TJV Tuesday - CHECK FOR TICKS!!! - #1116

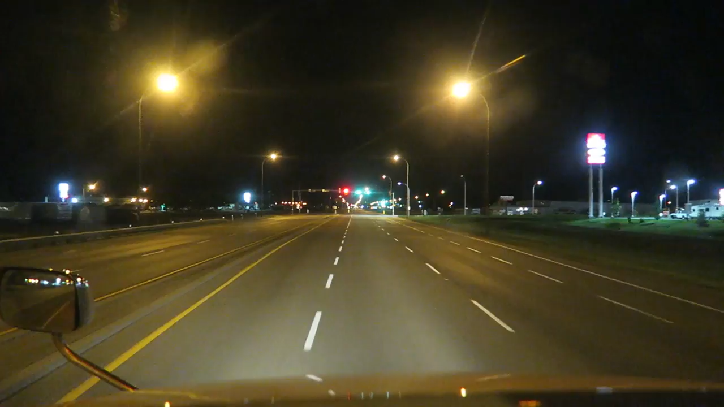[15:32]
All good things must come to an end. Is what they say, right? All good things must come to an end. Even this vlog. It's not coming to an end just yet. But, as soon as I find a parking spot, we're gonna wrap this baby up. First, I gotta wait for a green light. They got two red lights here. Can you see that? Two, just in case you missed the one. It's a double red light. How many people ran the red light on the turn here that they had to put two?